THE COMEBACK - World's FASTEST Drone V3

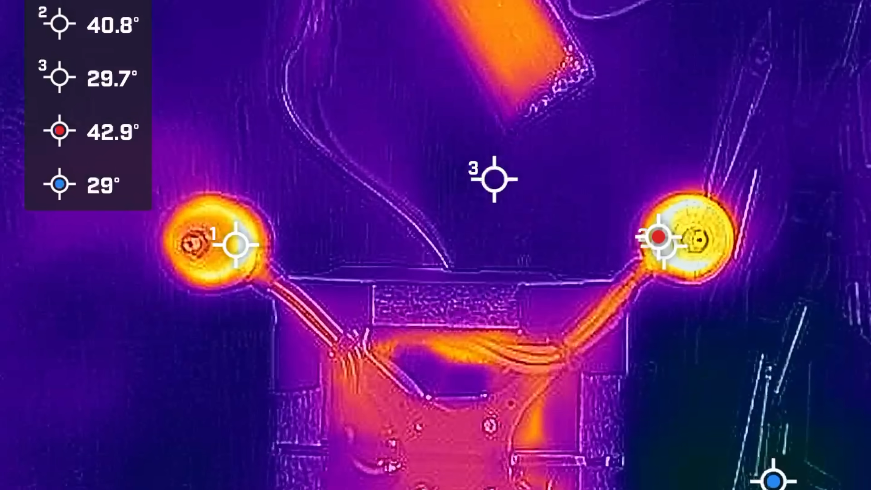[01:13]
testing just to make sure everything thermally was under control.